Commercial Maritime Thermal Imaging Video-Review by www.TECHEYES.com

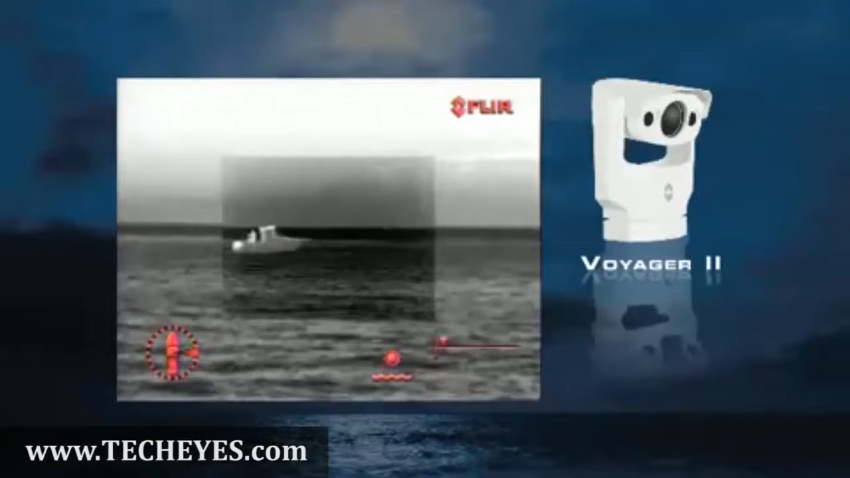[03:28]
A wide-angle 35mm camera for navigation and a 140mm camera for viewing more distant targets.
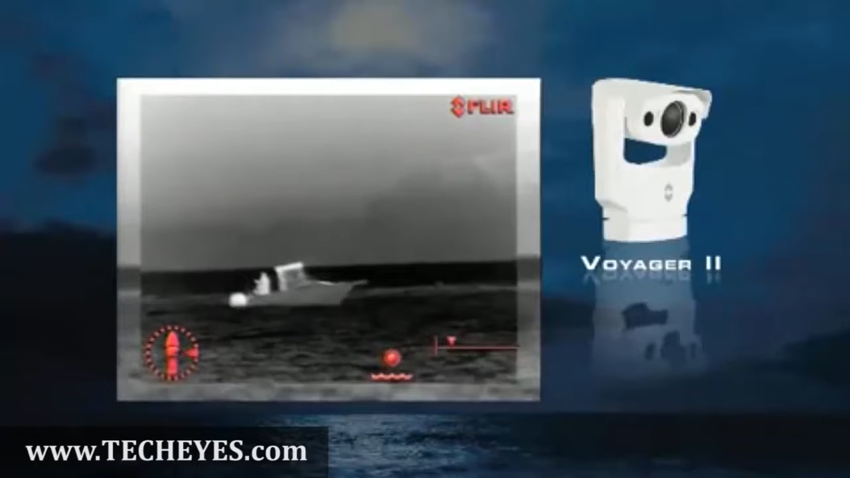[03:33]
It also includes a 2-in-1 daylight low-light camera,
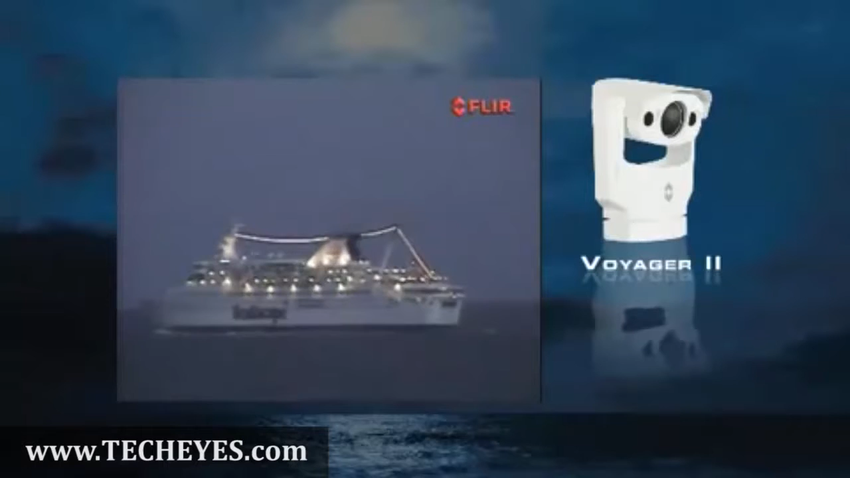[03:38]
as well as radar tracking and remote internet control functionality.
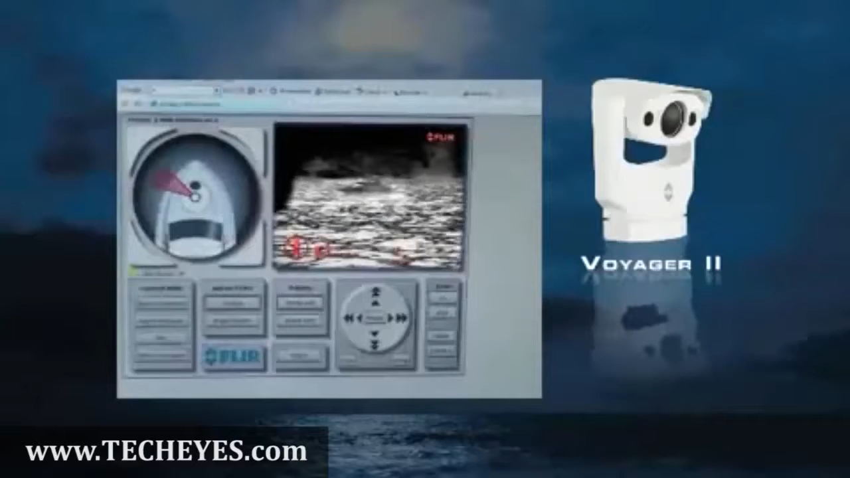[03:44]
The compact 9-inch C FLIR long-range system features a gyro-stabilized
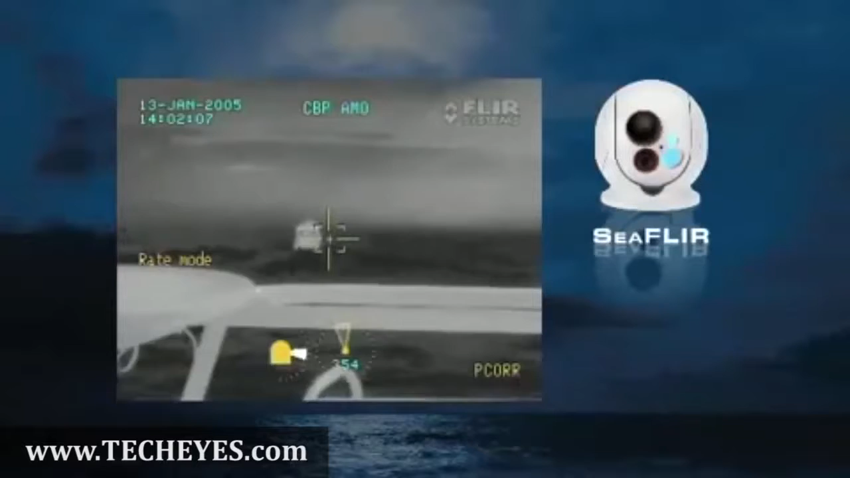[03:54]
450mm zoom thermal camera and a daylight low-light camera.
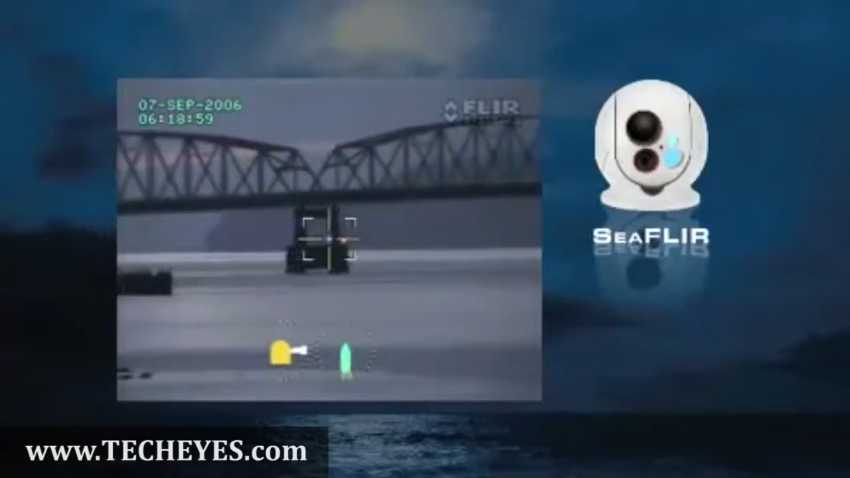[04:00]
The most popular class of thermal imagers in the world,